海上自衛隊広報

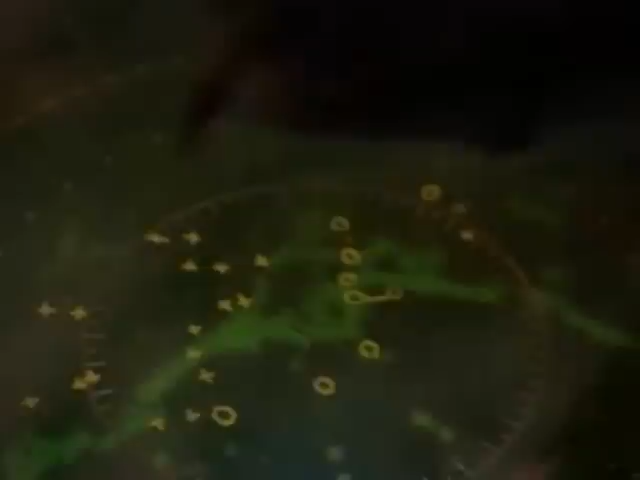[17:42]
CIC コンバットインフォメーションセンター。